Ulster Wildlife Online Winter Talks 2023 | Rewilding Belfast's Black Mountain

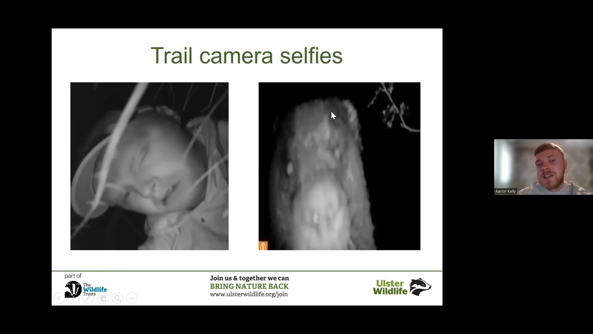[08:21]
There's a picture of me with no eyebrows. And then there's a picture of a bodger, me bodger selfie. So the trail cameras were good crack. And I went off and I remember getting these free animals. And this is like the first time I used to trail camera and it blew my mind.